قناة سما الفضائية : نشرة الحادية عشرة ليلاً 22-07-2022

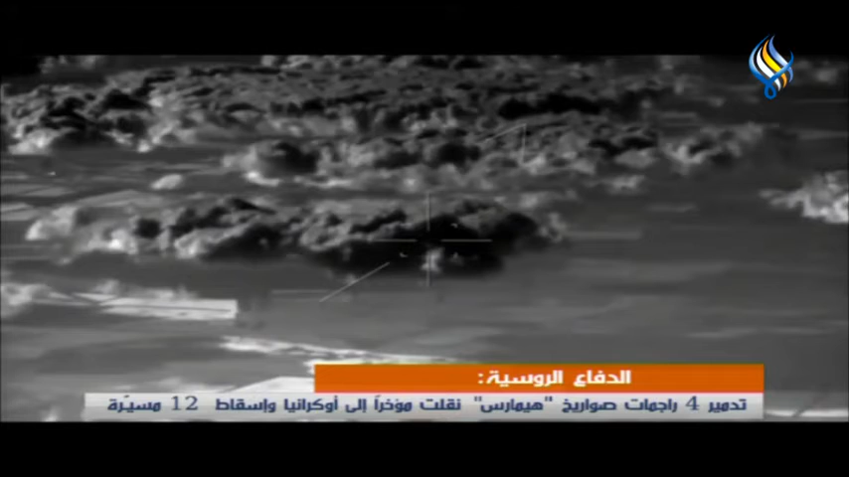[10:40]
ساعة الماضية واعترضت قذفتي رجمات صواريخ أورغان كما دمرت القوات المسلحة أربعة مستودعات أسلحة الصواريخ والمدفعية لللواء المشات الميكانيكي رقم 59 التابع للقوات المسلحة
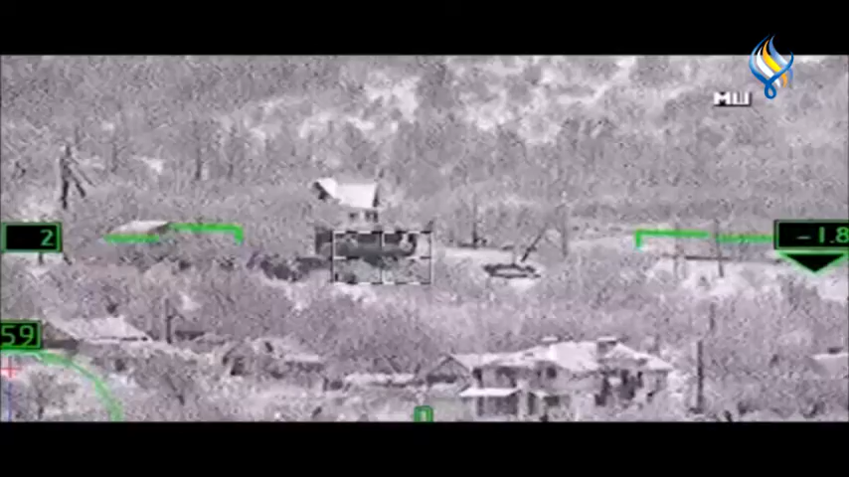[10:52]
الأوكرانية في نيكولايف وتم التصفية ما يصل إلى 30 عنصرا من الجيش الأوكراني